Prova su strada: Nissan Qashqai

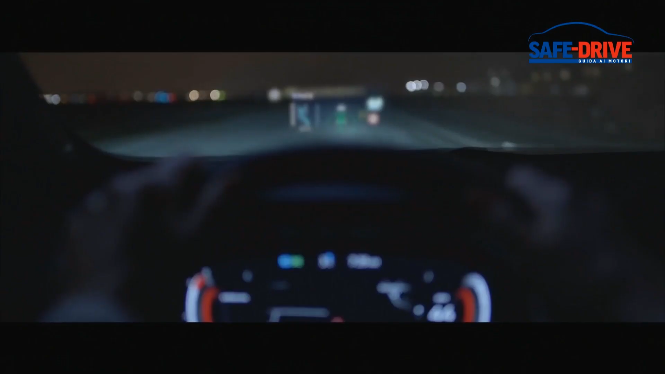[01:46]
C'è anche da menzionare l'head-up display da 10,8 pollici di diagonale, è il più grande nel segmento,